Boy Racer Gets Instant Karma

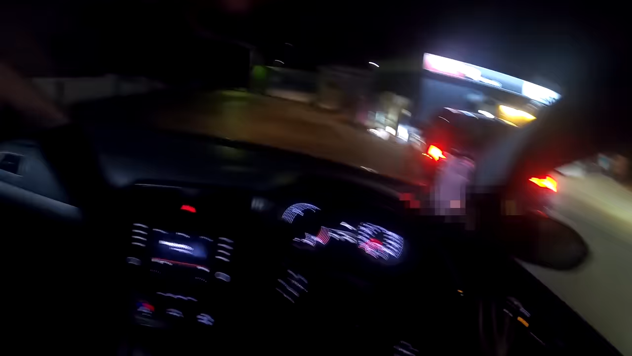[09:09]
why is he going so slow is he drunk oh he's moving nah this is keeping up this is keeping up stage one
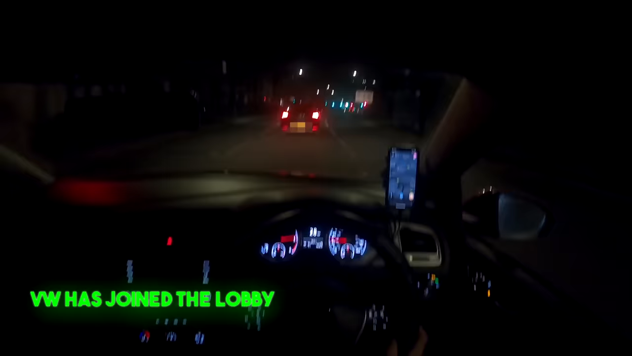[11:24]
mate oh shit that is a fast one litre